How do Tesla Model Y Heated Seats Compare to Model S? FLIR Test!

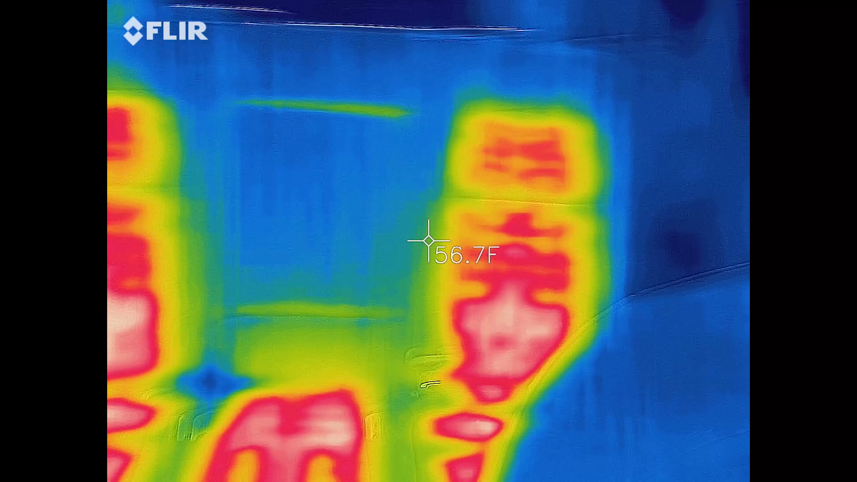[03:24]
On screen: spot 56.7°F
So you can see those actually heat up all the way.
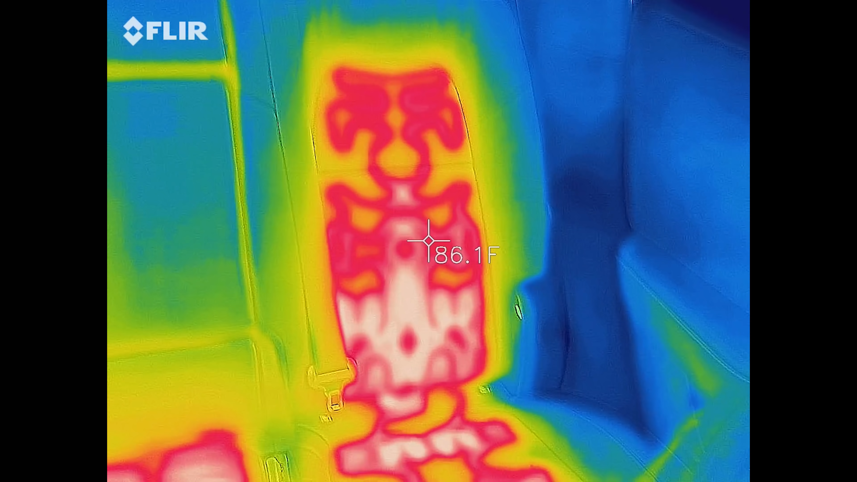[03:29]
On screen: spot 86.1°F
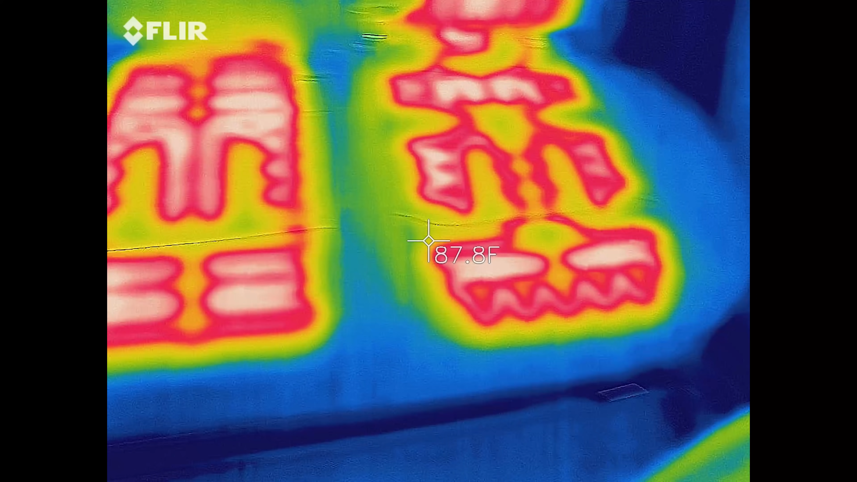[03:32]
And down here, the middle seat does have a butt warmer, which we love, but it does not have a back warmer.
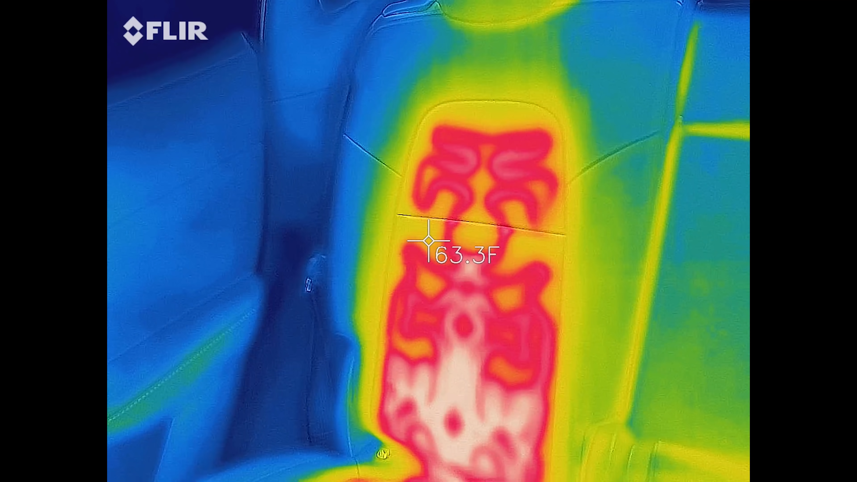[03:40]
On screen: spot 63.3°F
And then there is the other passenger seat in the back.
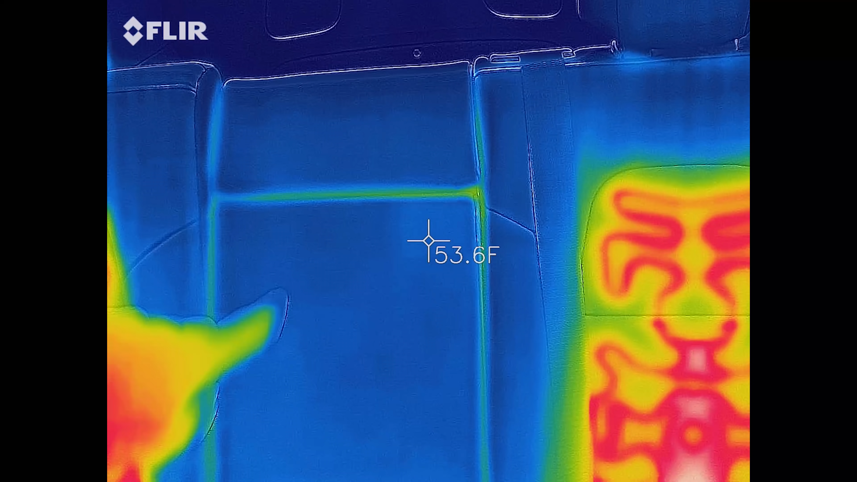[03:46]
On screen: spot 53.6°F
Now, you can kind of see some cracks around here. Let's see.
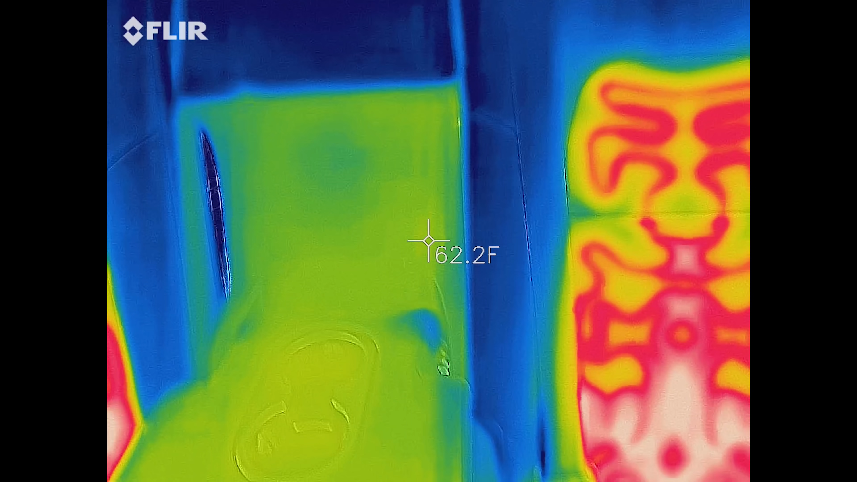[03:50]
On screen: spot 62.2°F
Okay. Nothing in there is heated at all.
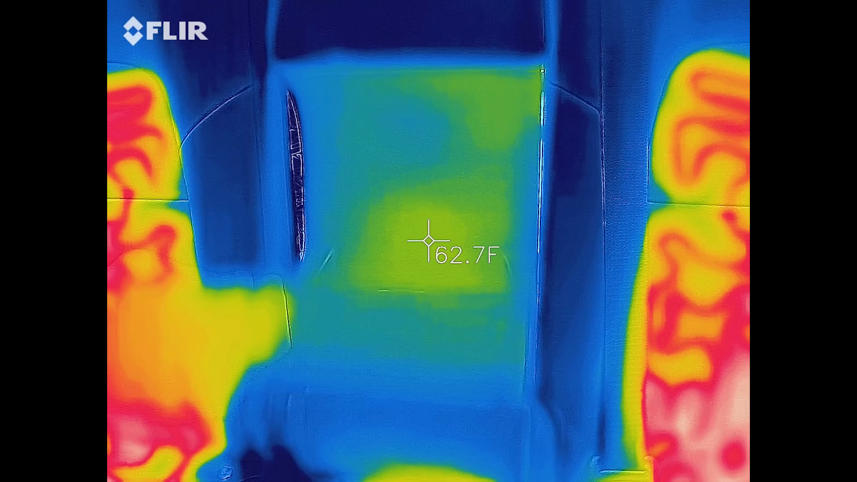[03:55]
On screen: spot 62.7°F
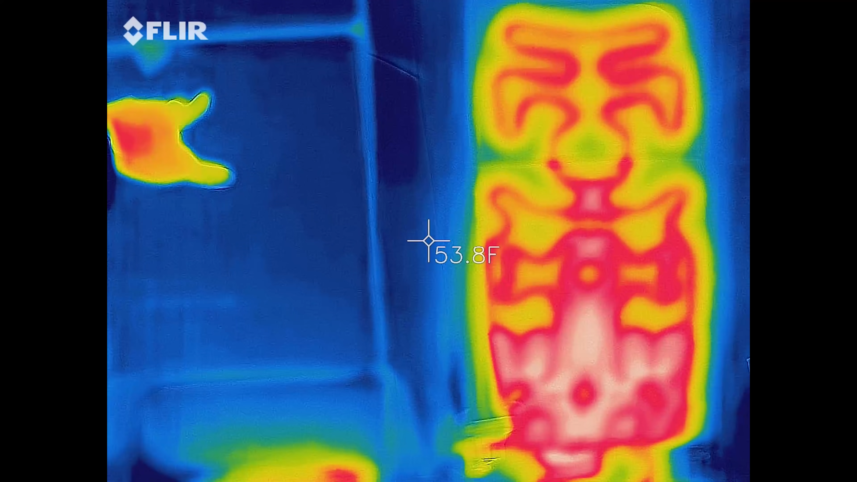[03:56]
On screen: spot 53.8°F
But I mean, it's actually not bad.
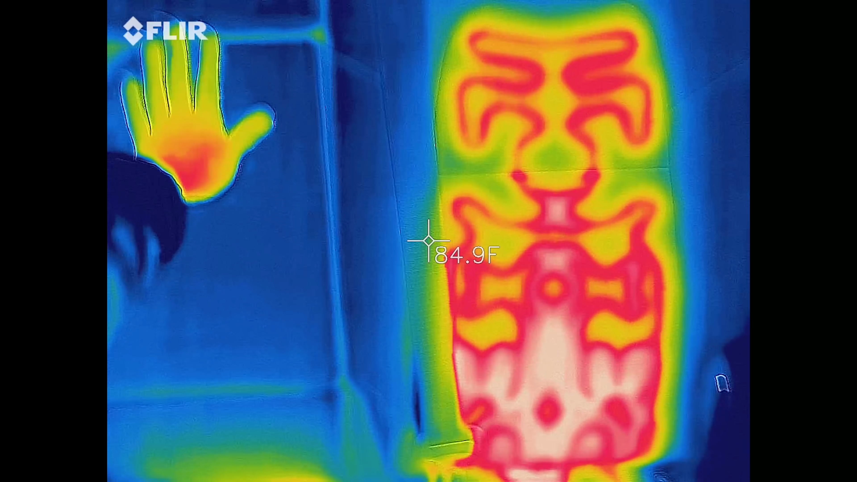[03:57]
On screen: spot 84.9°F
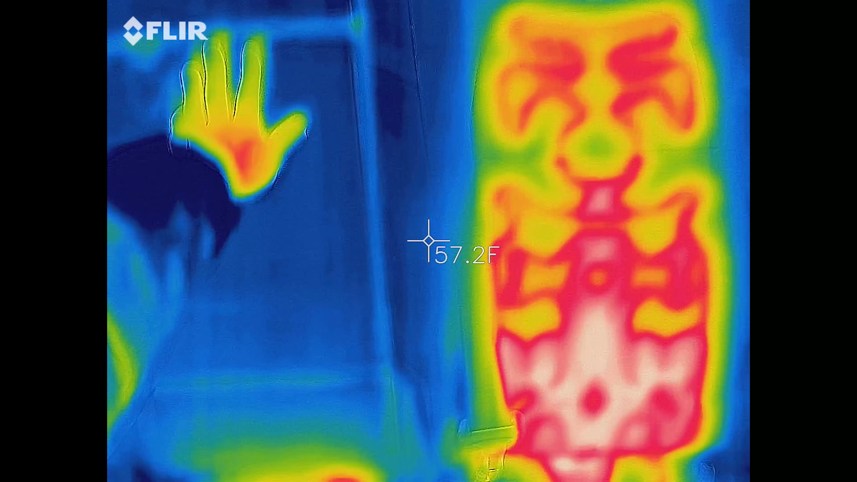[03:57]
On screen: spot 57.2°F
And the heat's been on too. So it heats up pretty darn quick, actually, at least.
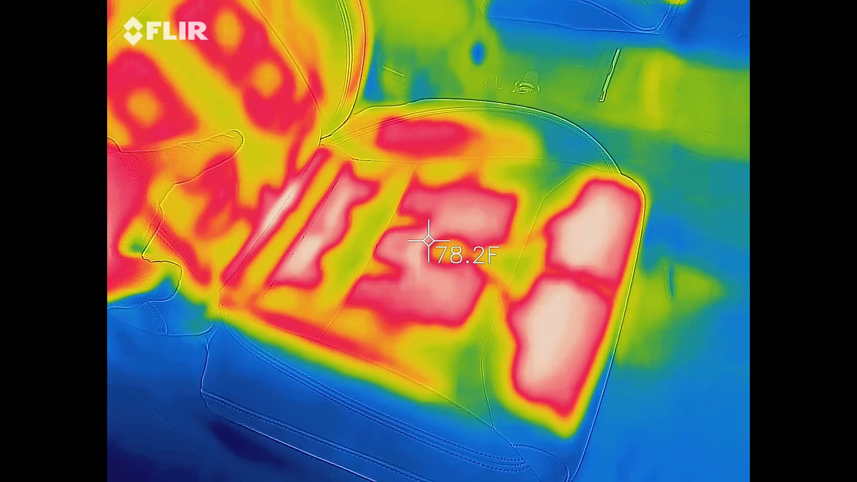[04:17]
On screen: spot 78.2°F
I think you see these, the side bolsters are heated.
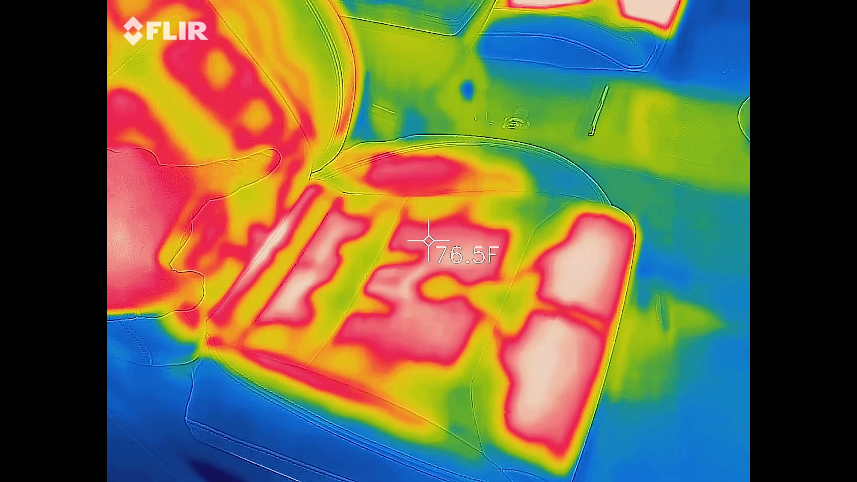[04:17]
On screen: spot 76.5°F
I don't believe that's how it was on the Y.